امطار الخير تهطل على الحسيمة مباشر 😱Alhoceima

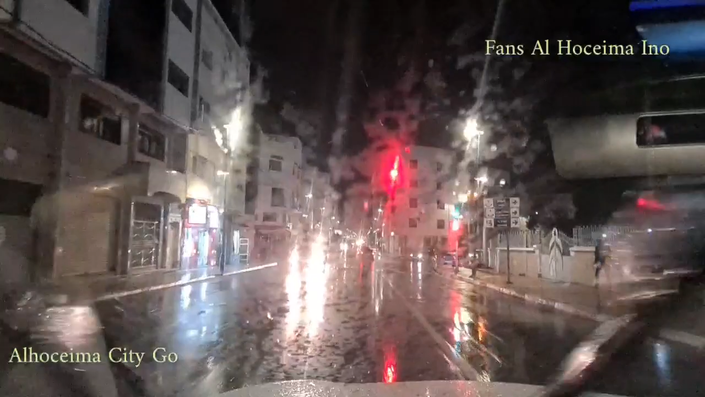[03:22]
غي دابا عاد، دابا عاد يلاه قلت ما وصلت حتى يلاه 5 دقائق هذه. تبارك الله تبارك الله تبارك الله تبارك الله، عاد الشتا مجهده. المشكل مع الريح، الريح ريح مجهد، الناس غي كيتخبعو مع القنوت، إذا مشيت ورا مهما غير تنفوها. الله على منظر،